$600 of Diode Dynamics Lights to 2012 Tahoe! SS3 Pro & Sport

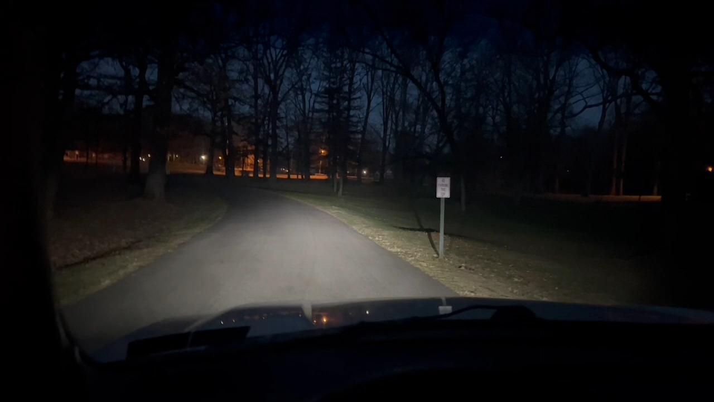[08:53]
putting the fog lights on um ss3 pro uh sae fog lights in the stock tahoe location and then we have the spot and the combo lights in the grill so this is just uh low beam tahoe replacement bulbs um from amazon they're just cheap led bulbs um that is the fog lights ss3
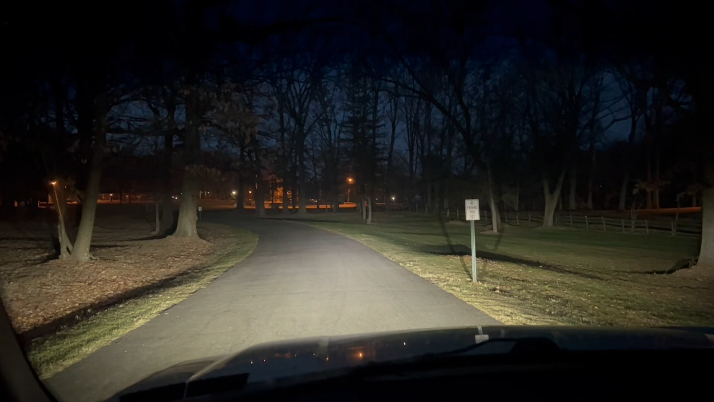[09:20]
pro fog lights from diode dynamics so you see how drastically better that is that's the floods uh you see it picks up especially way far off into the sides it's pretty good uh pretty good pickup and there's the spot under the grill spot is definitely worth it i might change the combos because i don't know if i like them enough to keep just that much light